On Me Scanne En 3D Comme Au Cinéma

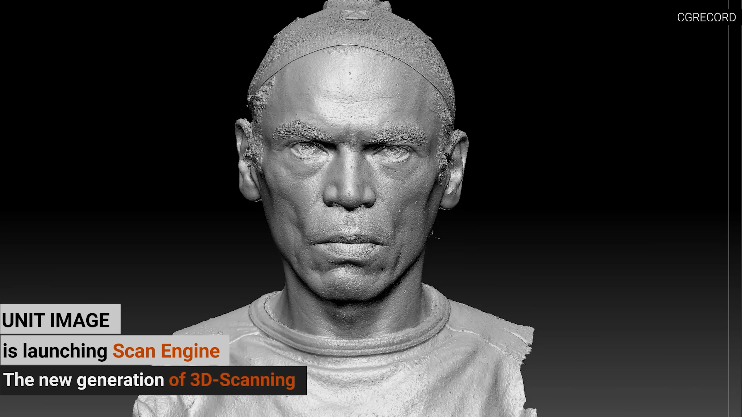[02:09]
Et là surtout, on rajoute des appareils qui ont plus de résolution. Donc ça nous permet d'avoir une meilleure résolution sur le visage parce que c'est quand même souvent ce qu'on privilégie.
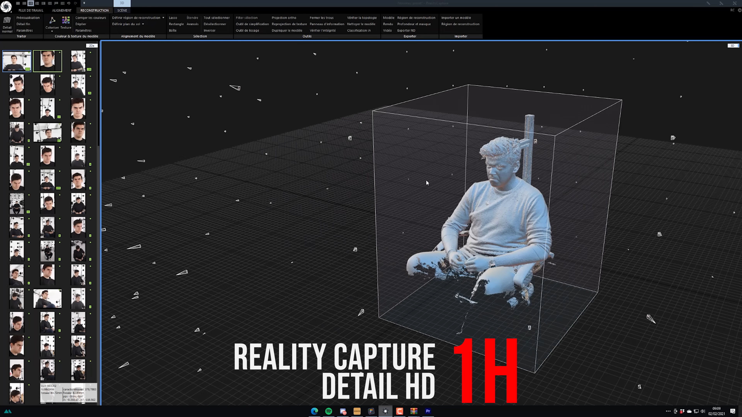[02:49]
c'est-à-dire qu'ils vont chercher les points dans l'espace selon les angles de photos.